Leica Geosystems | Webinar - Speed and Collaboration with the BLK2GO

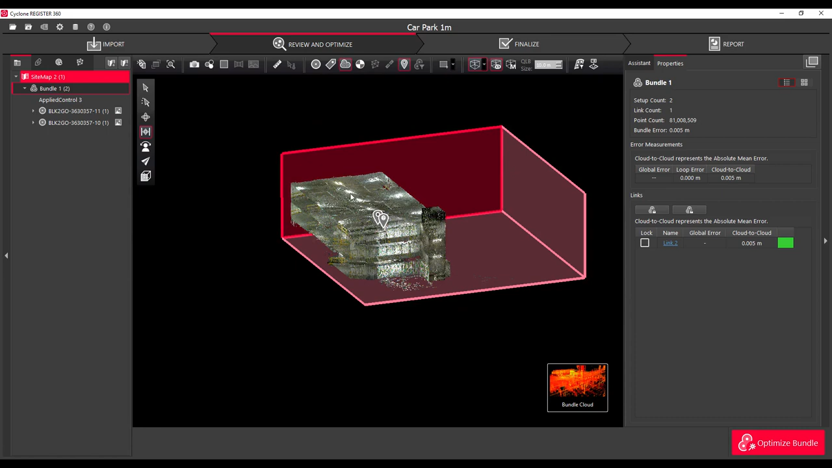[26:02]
And one of those have been a number of changes for a couple releases now.
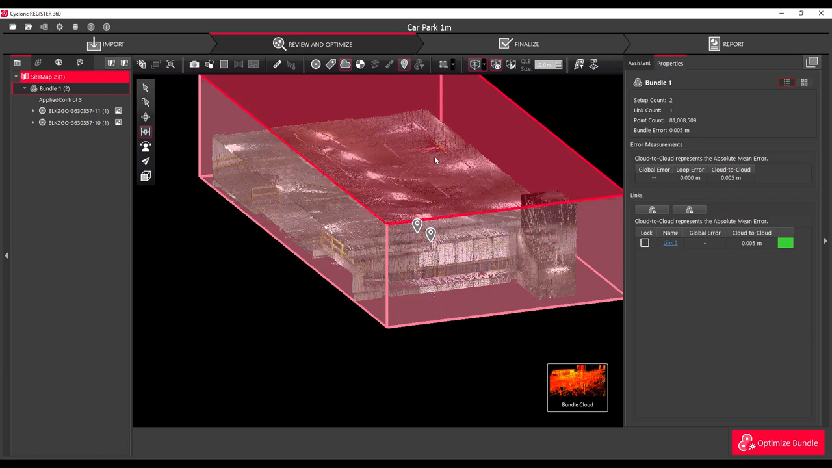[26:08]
We've had this new Clipping Box Manager. I really enjoy using this this Clipping Box Manager.
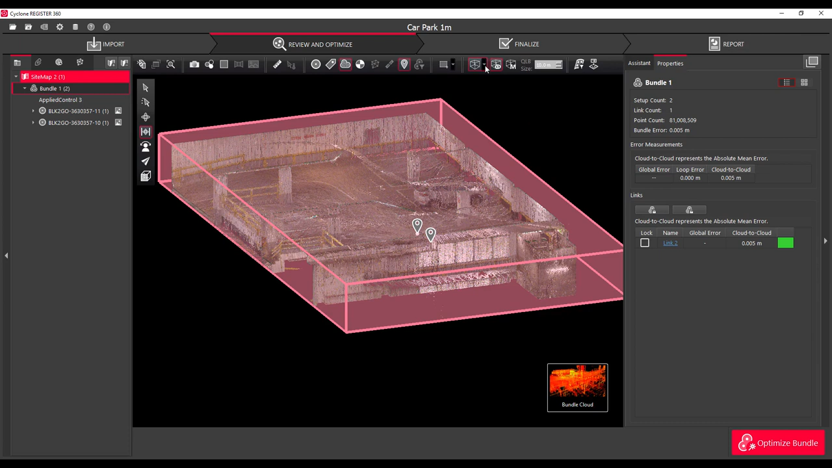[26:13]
And you can see I'm just sort of isolating level six. And then I'll save that, call it obviously P6, because that's what it is.
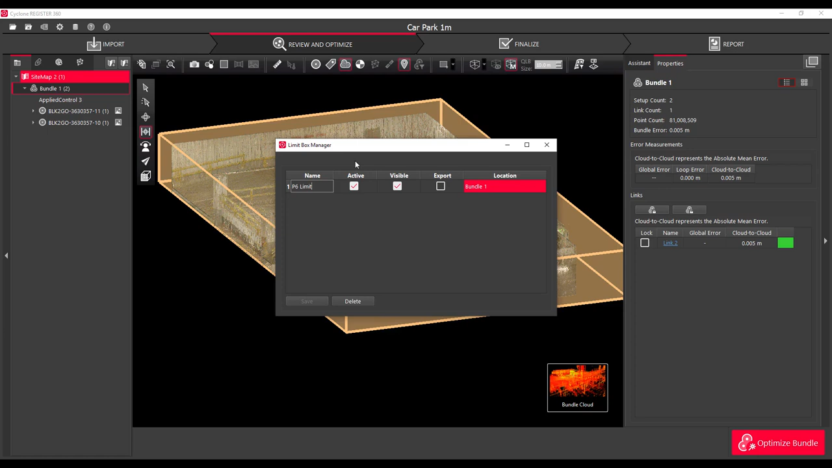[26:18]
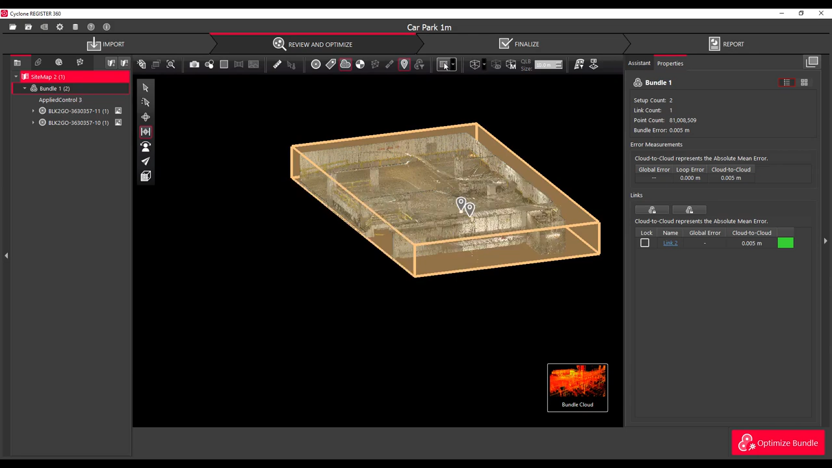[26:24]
The push-pull effect, which a lot of people are used to being able to do, works really nicely. If you hold the shift button down, you can obviously, not obviously, but you can select one of the planes all the sides of the boxes behind.
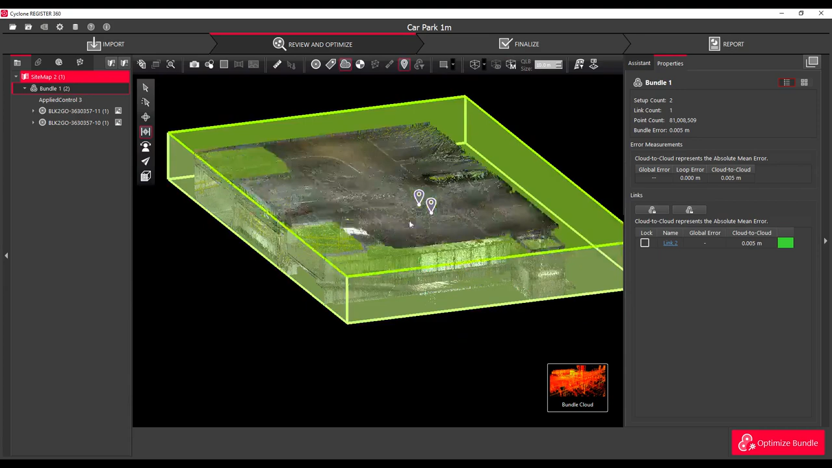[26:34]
I've just sped this up so you can not waste any time.
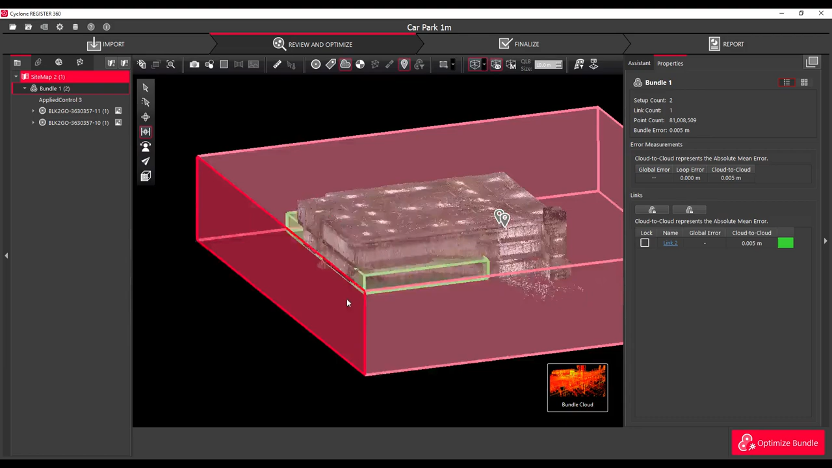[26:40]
But you can see I've just, I'm really isolating the different floor plans. And this often when projects are done like this, the person who puts the project together has a good understanding.
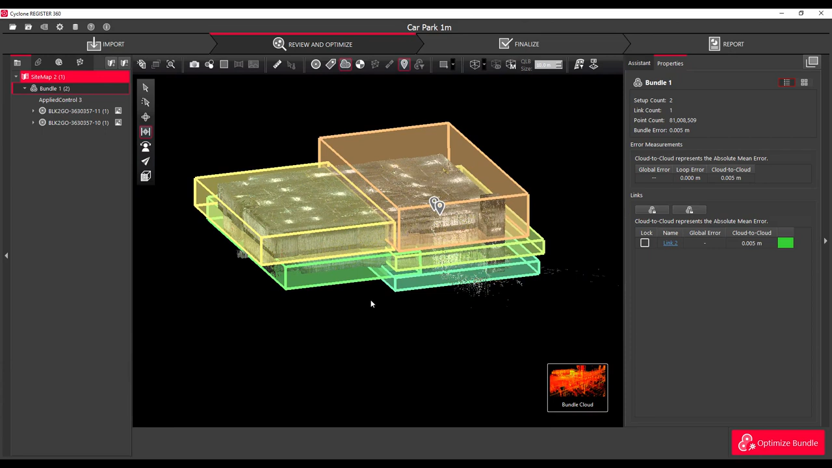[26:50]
So if you do that now, it helps people downstream to easily focus in on the areas that they're interested in. So now I have five Clipping Boxes there.
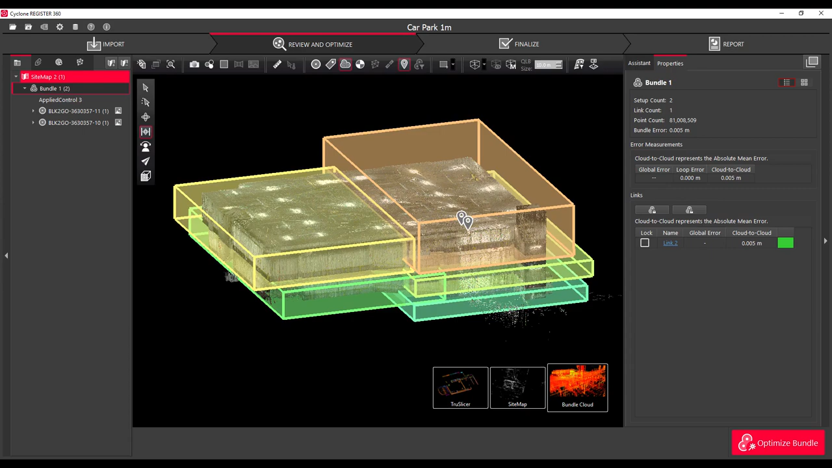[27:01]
And that will be saved in the project to be used downstream.
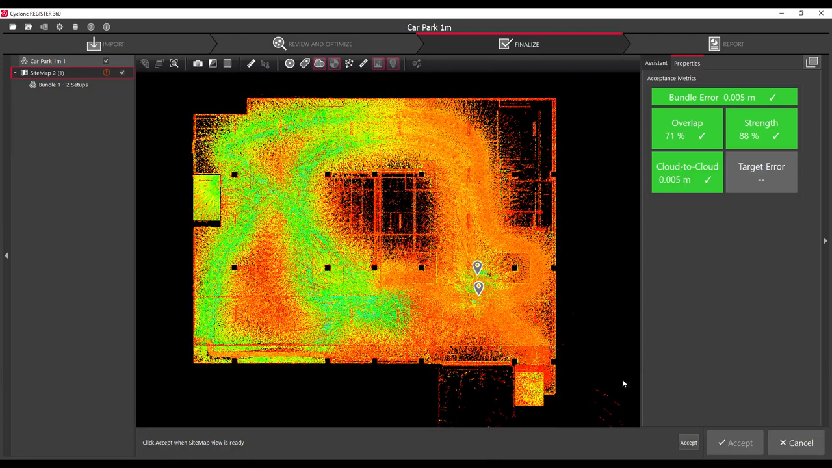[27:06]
You can see I've turned on the intensity view here. That's one of the other interesting things about the Be OK to Go is that we can have not only colourised points,
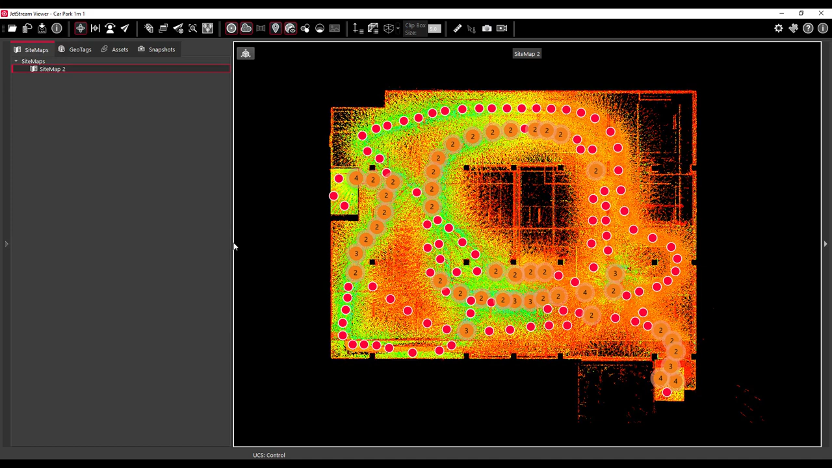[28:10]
And you can open up the LGS file and as I've just done here in Jetstream viewer, and there's a wealth of information which comes in the LGS file, such as all your geotags. You can create snapshots and things like that, which is really good for all stakeholders to be able to get access to. But what I'm going to show here today is using the Jetstream project or Jetstream Enterprise.
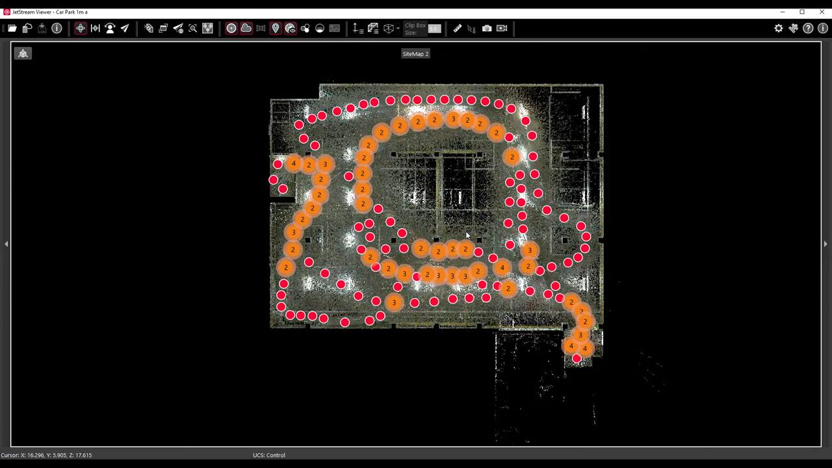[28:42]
Still looks exactly the same because we're using Jetstream viewer and all the same information is in there.
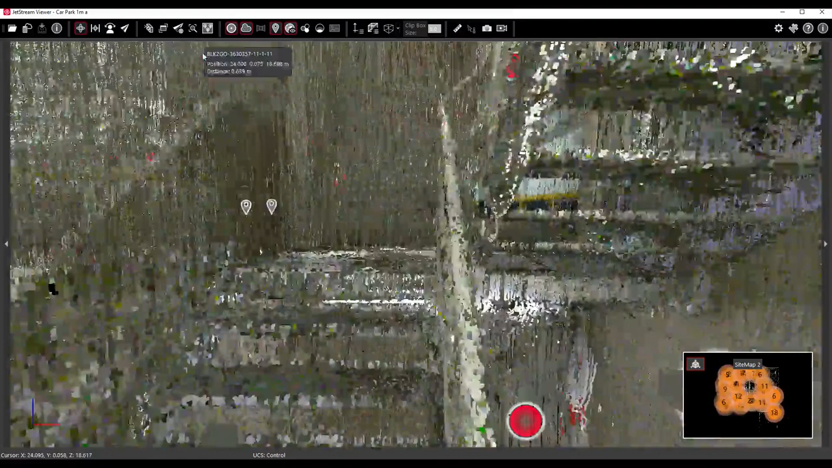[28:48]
I can open up one of the waypoints.
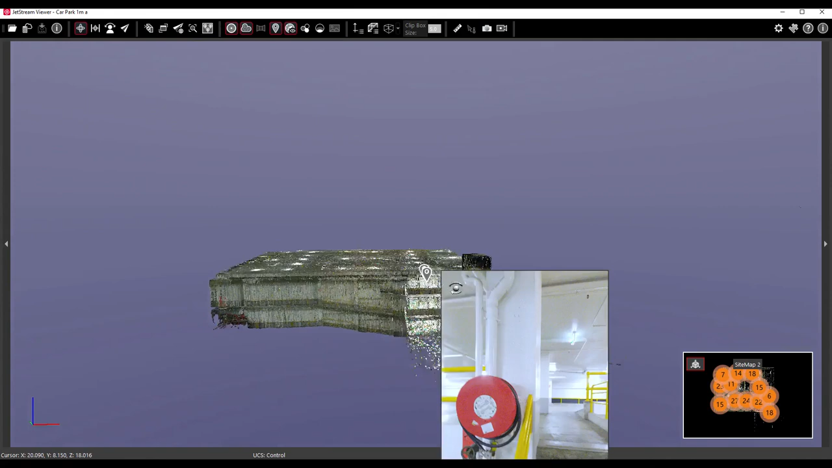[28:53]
We can see here that as we move around I can wave over some of those geotags which Sam took in the field.
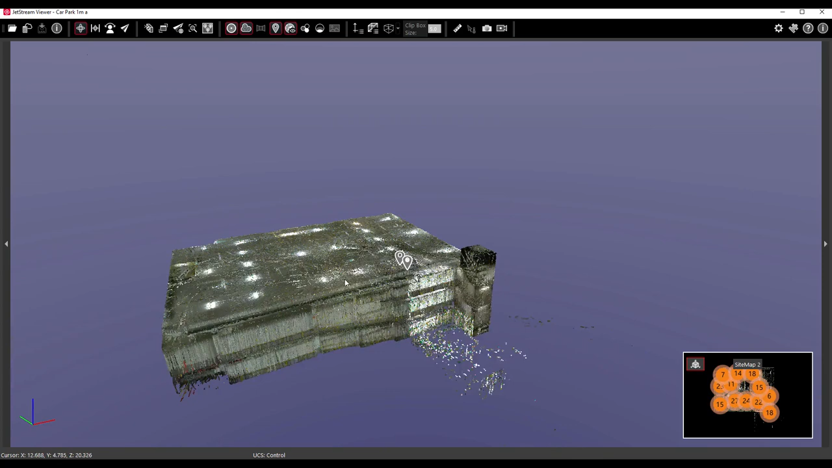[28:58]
So we can see those images that he's taken.
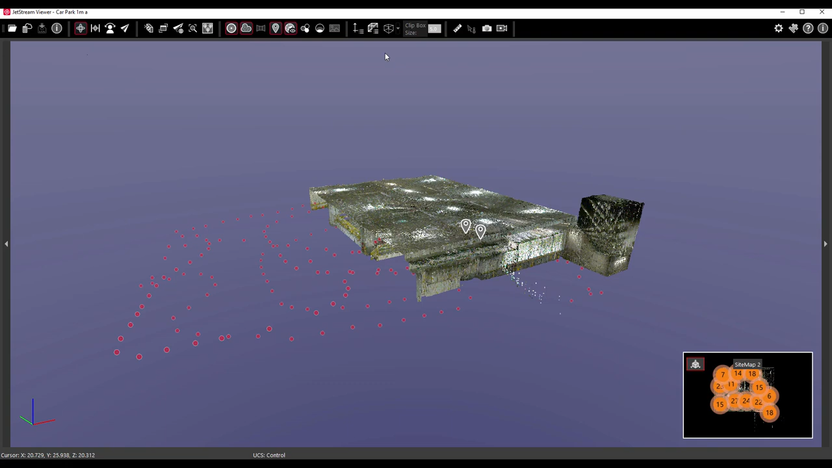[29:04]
And then I can also see that those clipping boxes that are created in Register 360 are there as well.
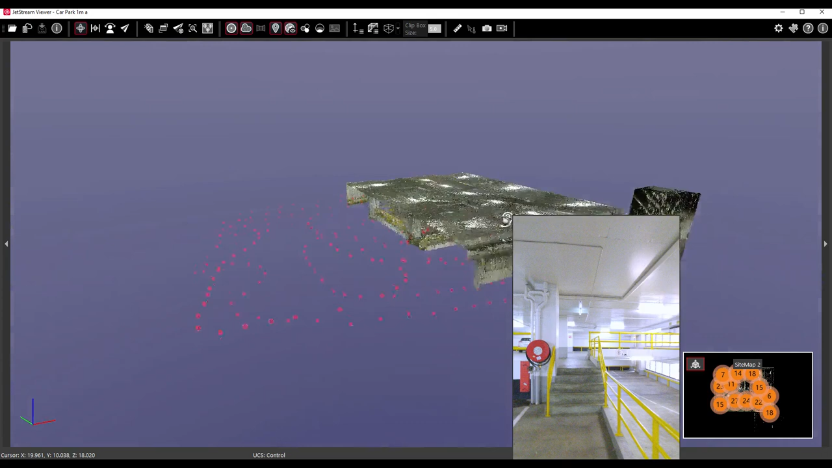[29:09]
And I can utilize those in the Jetstream viewer as well.
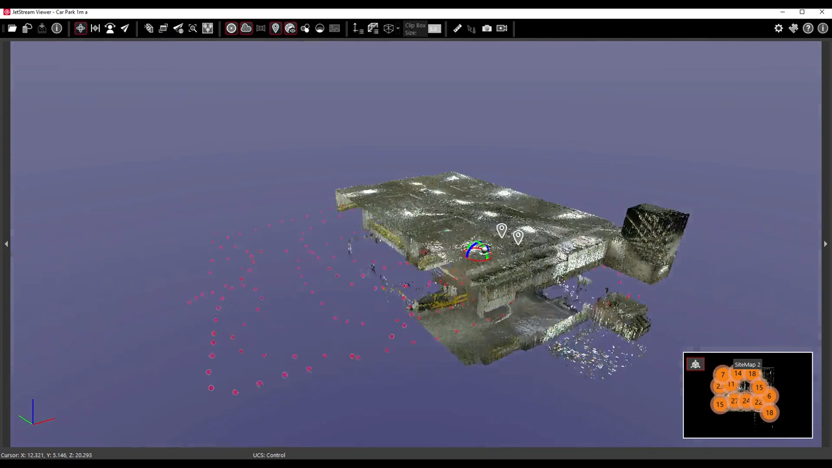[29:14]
And likewise I'll show you how they pop up in Cloudworks in a second. So that's quite handy to know that all of that is coming through in the downstream projects.
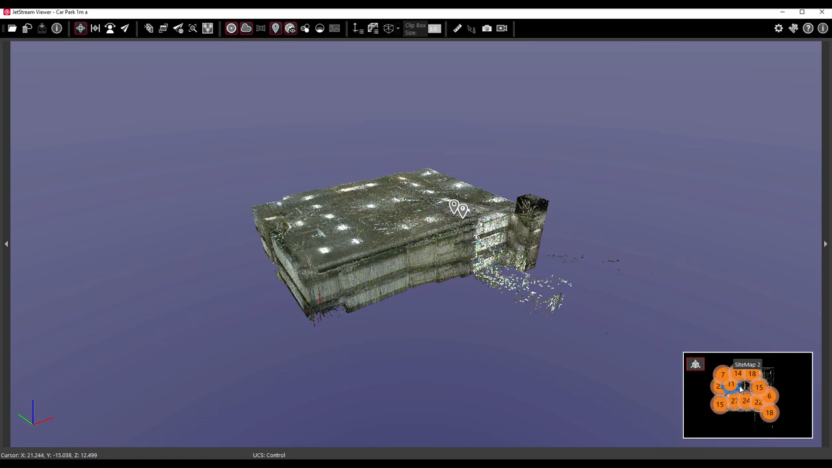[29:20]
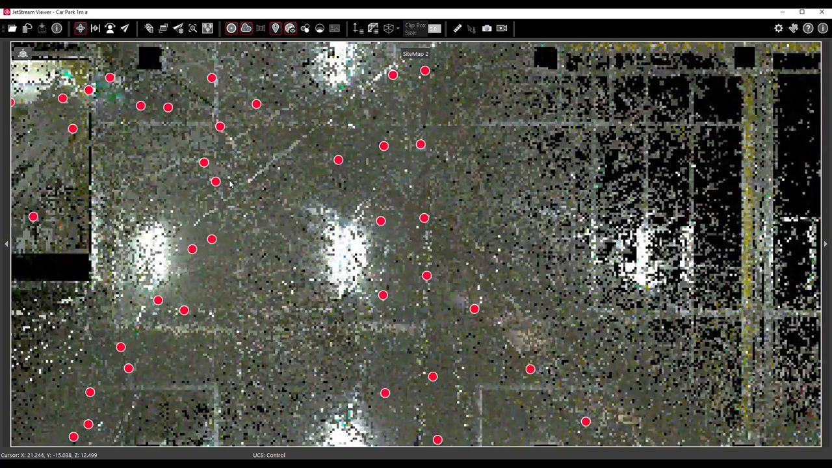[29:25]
I can go back to my site map and choose a different waypoint. And this is one of the, I'm about to show one of the advantages of using Jetstream.